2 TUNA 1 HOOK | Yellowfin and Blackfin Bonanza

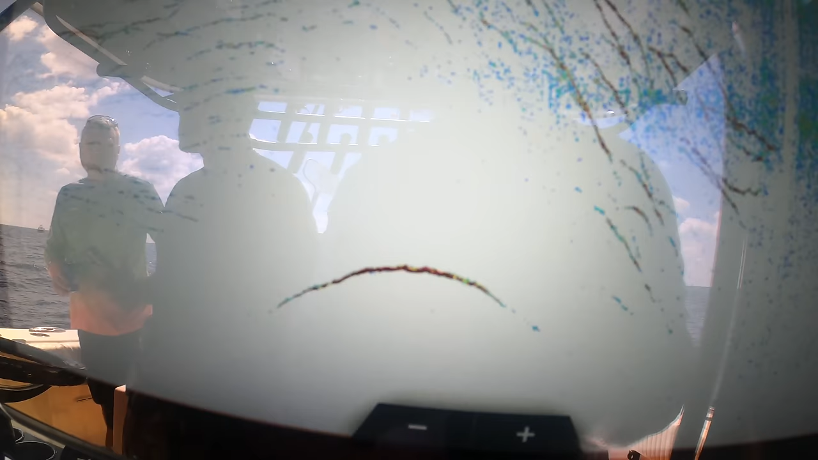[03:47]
That's what a really big one looks like. Compare them to scale.
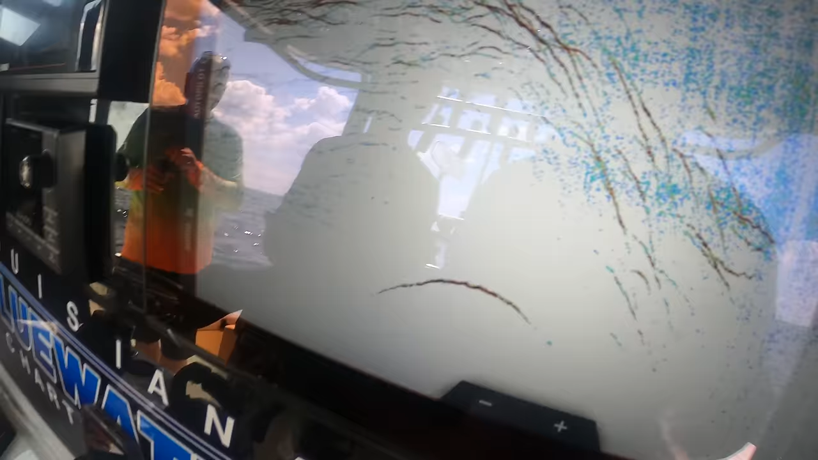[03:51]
So we have a couple more to get a limited yellowfin. We are here for the big ones.